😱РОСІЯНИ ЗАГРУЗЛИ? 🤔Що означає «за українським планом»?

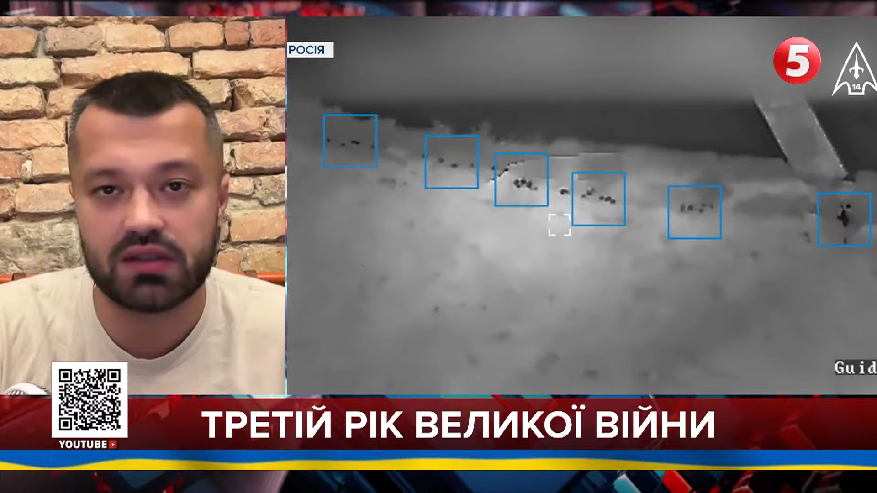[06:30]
або окупанти, принаймні, є в центрі снагості. То навіть ці удари, які ви зараз демонструєте на полі екрані, це робота Хаймарсів, яка демонструє те, що знищується ворожа піхота, знищується ворожа техніка. Це, знову ж таки, те, що нам і потрібно. Вчора було від 14-го полку сил безпілотних систем відео, як вражається така рідкісна тваринка, скажімо так, у складі російської армії. Це установка землєділі для дистанційного мінування. Сьогодні я вже бачив відео від 95-ї дистанційно-штурмової бригади.